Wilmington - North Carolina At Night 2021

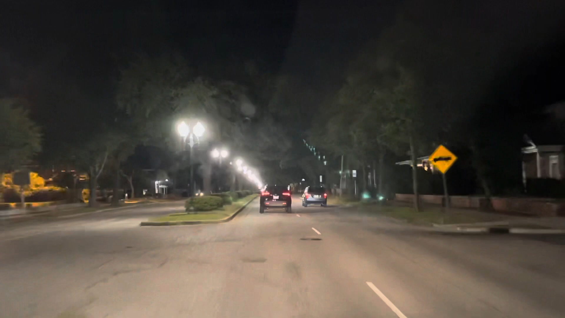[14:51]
sounds so crisp all right so this is market street i thought it would have like business and stuff just a bunch of lights in the room yeah all right are you kidding me please tell me there's a gas station in the corner hangout there's a gas station right there you you